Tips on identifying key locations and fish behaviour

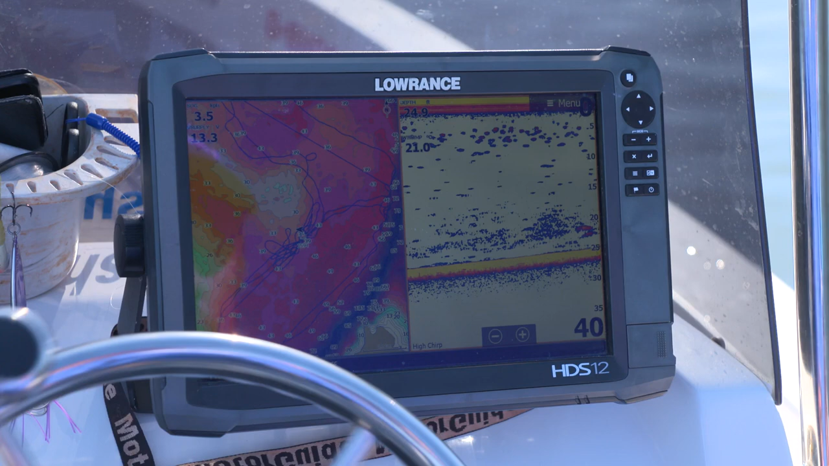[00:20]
And you can see today we're running InSight Social Maps, and there's an overlay there that gives you a chart, and it's all graphed out. We can see everything. You can see all those points.
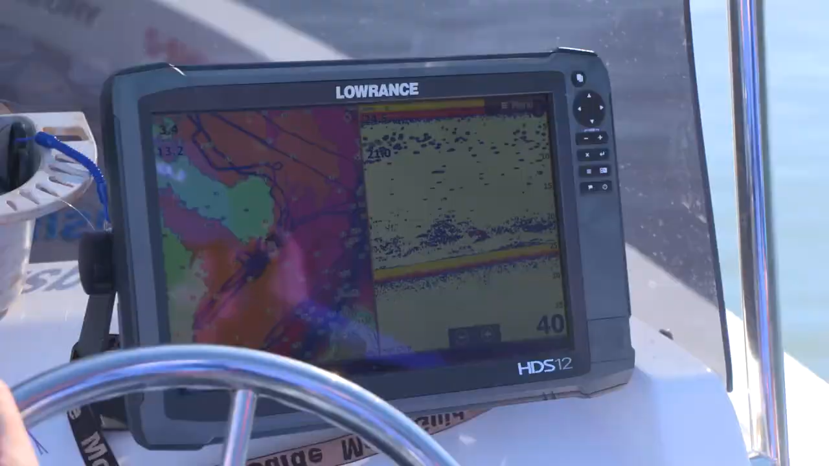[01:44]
And I can tell by the track lines, obviously, you like following your contours. Yeah, contours play a big part. So whether it be like an old riverbed running along and then you have your adjacent flats.
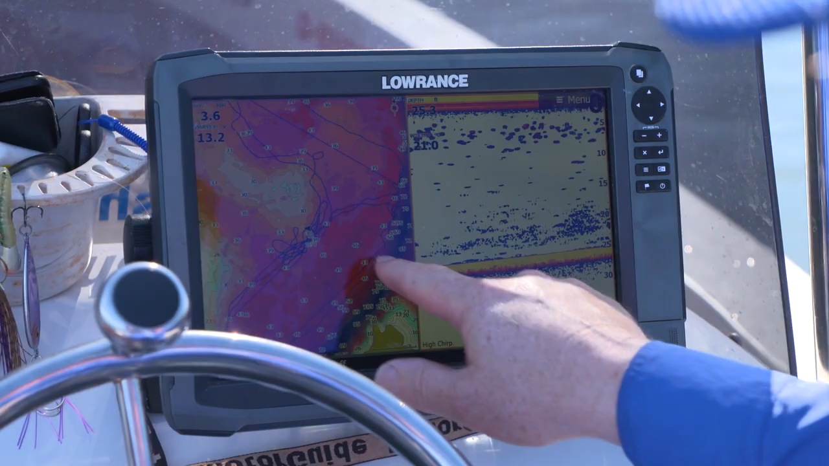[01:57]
And in this case here, we've moved a long way away from the riverbed's bed because it's quite a long way there behind us and you've got these big open flats there way behind us. And it's going to come up onto an underwater point here.
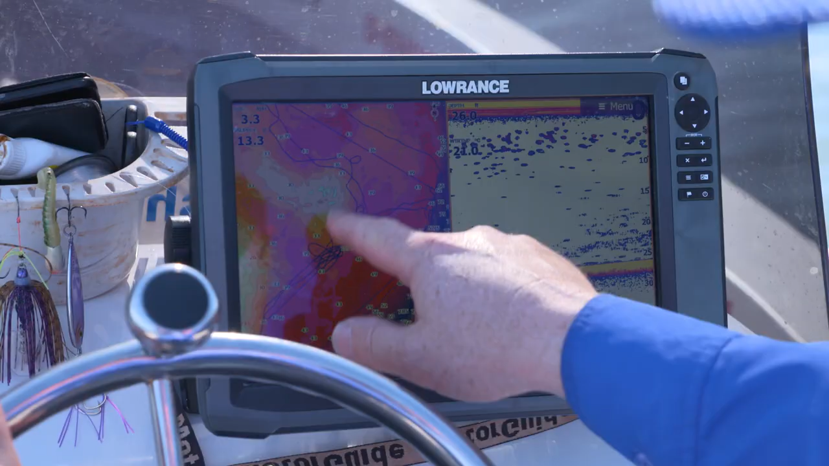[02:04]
And that's where we're coming in on all those other lines where we've been before. Cool. You cruise a contour and then what are the soundings that you're looking at to make you stop a fish?